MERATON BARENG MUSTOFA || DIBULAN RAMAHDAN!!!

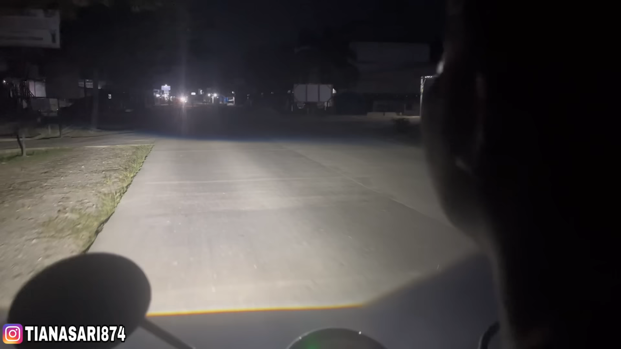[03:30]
Ini sekitaran udah jam tengah 6 ya guys, tapi masih gelap. Kletek kok lagi. Ah, ini anak-anak cabe bocil-bocilnya pada meraton.
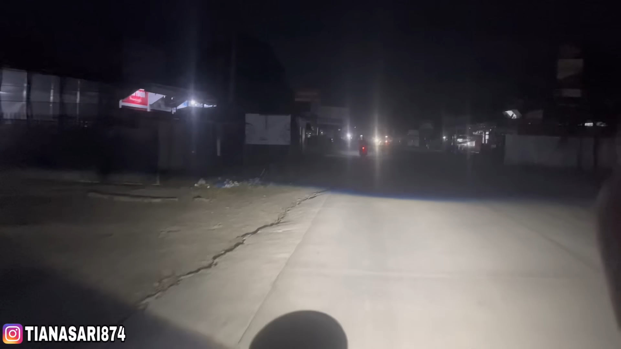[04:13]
Belok sini. Ini bodoh. Anjir kelewatan.